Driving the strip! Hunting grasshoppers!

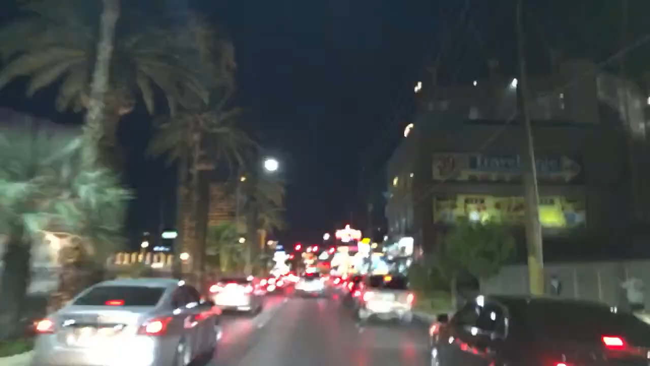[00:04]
Here we are. Here's Circus Circus. We're at the stoplight. We're hunting for grasshoppers. I don't see any. I don't see any either. There's more at the game we were just at. This is awkward. I'm on top.
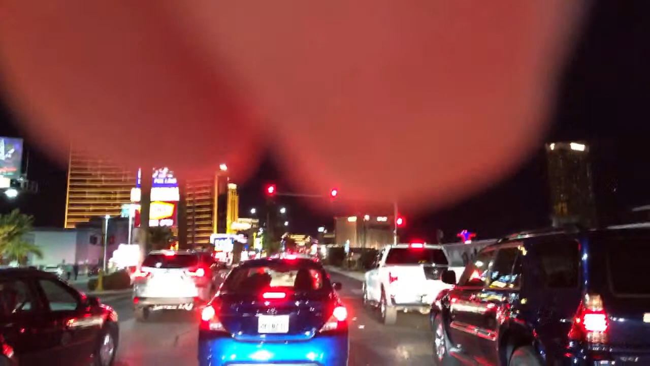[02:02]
Oops, sorry, you don't want to see my fingers. There's Pepper Mill. Everybody loves. I love it. Too much wind. Sorry, they're a mess on Prima. I bet. They love the light.
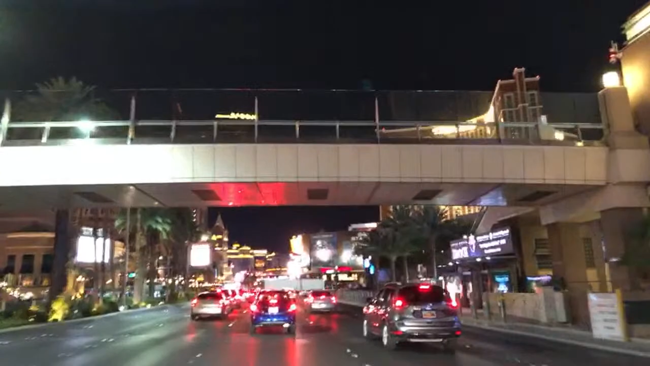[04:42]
Gosh, if it flew in my mouth, I'd probably cry. That would be that would not be funny. I don't see any. There's Palazzo. Yeah, I was showing them Treasure Island. Early Sunday morning here in Scotland. Too hot to sleep. Oh, it's hot. Look, I'll show you guys. 110 degrees outside. It's hot.
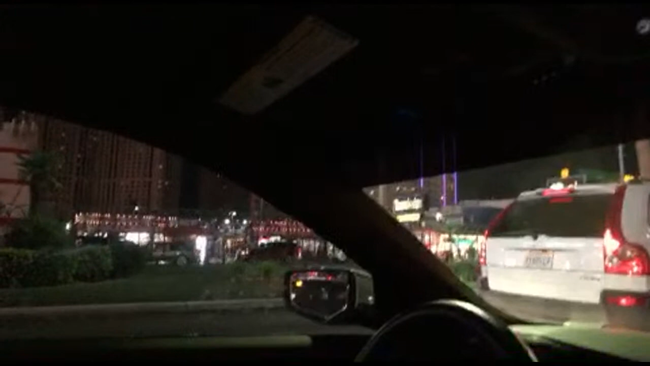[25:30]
Oh, this is just the little stuff over here. Polo Towers, Chili's. The Hawaiian Marketplace, which is always good. Yeah, Travelodge. We got, but we're still in traffic. Tell Ethan hi.
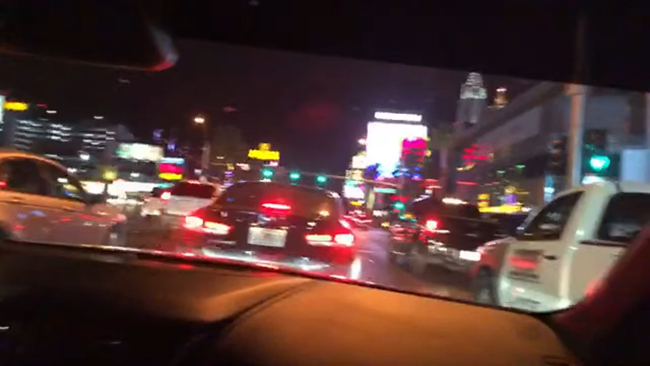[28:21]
We're gonna bring back the old Bud Light commercials. What's up? Alright, here we go. Right now there's 213 people on your vehicle. That poor truck. Well, how do you guys like it? It's pretty clean. I cleaned it out yesterday. Say 213 people in your vehicle? What is this guy doing? Come on. San Diego. I think this lane is closed. Yeah, it is. These people are merging over. This sucks.
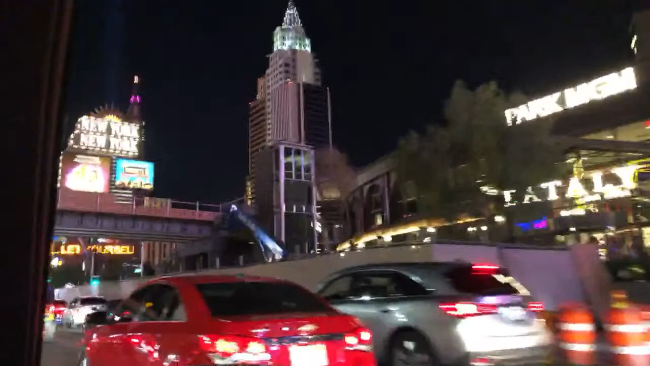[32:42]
We're actually going. Park MGM, still under construction.
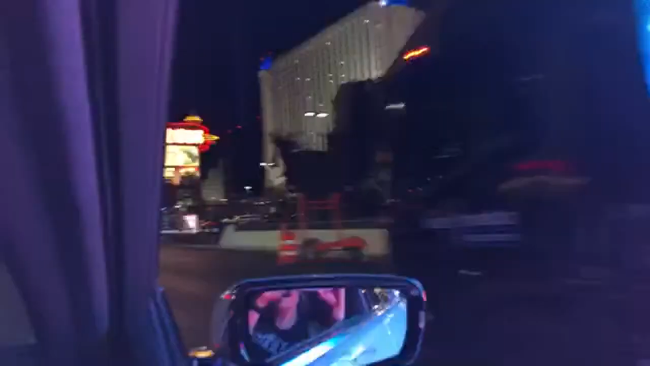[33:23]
I know. We just broke through all that traffic. I don't know why everybody was stopped. Now look, there's like hardly any.